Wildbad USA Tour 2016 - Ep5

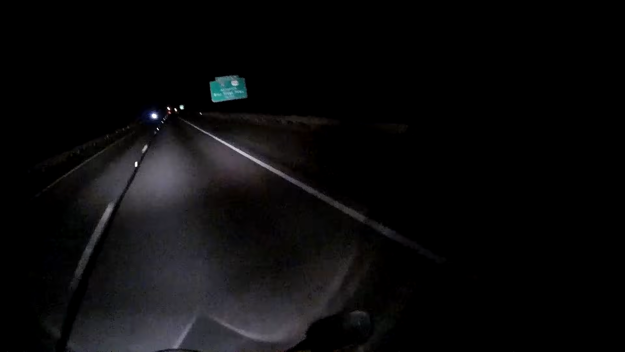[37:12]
Well, I can tell you what's happened between then and now is I've nearly got knocked off my bike. Johnson City, yes! I've nearly got skittled. And it's knocked the wind out of my sails. And it was totally my fault. Because we're all knackered. And we're still riding at 9 o'clock at night. Just to get to this campsite.
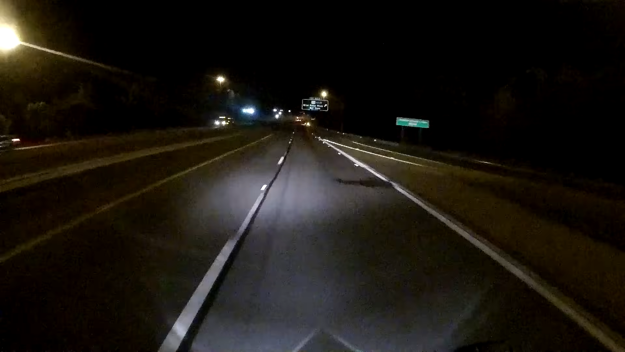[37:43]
We had to pull off the motorway to go and get fuel. And it was a bit of a... We pulled off and then went into this bit of a built up area. And they were a bit awkward.
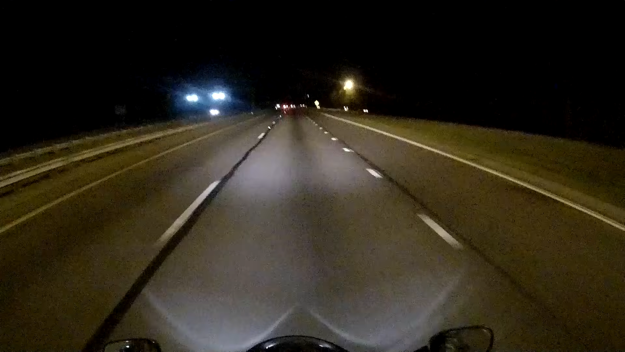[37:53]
They were like a central reservation, and I'd gone onto the wrong side, not the wrong side of the road, but the wrong side of the central reservation. Instead of going to a petrol station, I went to turn into like what was a, I don't know, like a McDonald's, but that kind of thing. And halfway into it, realizing that I was not going towards a petrol station, I just didn't check behind me, and I like swung over a lane, and a car was coming fast, and I just totally didn't see him.
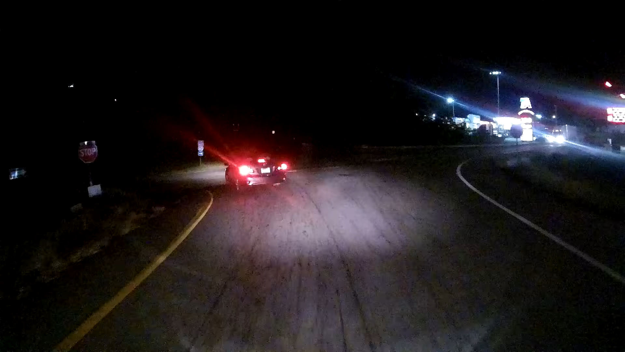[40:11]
North Carolina. Petrol station for morning.